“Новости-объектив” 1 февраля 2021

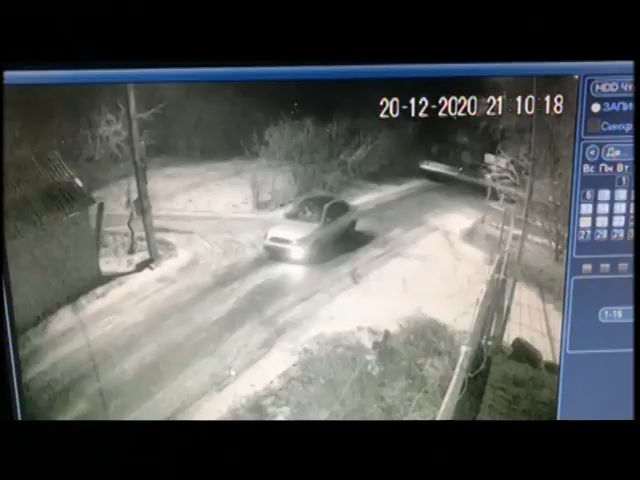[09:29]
Після цього водія лануса більше ніхто не бачив.
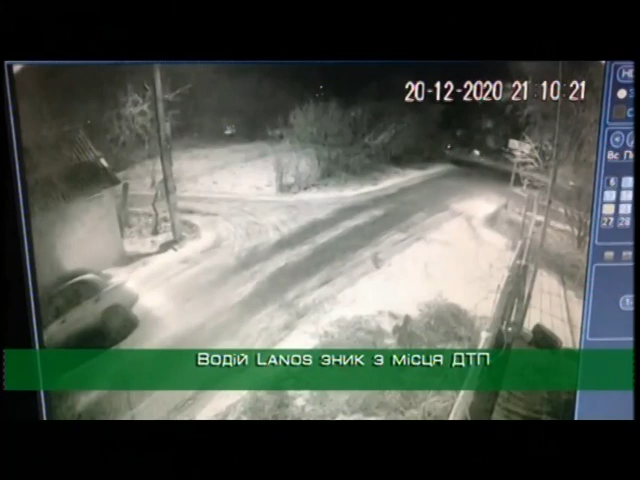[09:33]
Окрім камер, відеоспостереження, що зафільмували, як він зупинився, вийшов з авто. Це було о 21.10. А за сім хвилин повернувся, сів до машини та поїхав геть.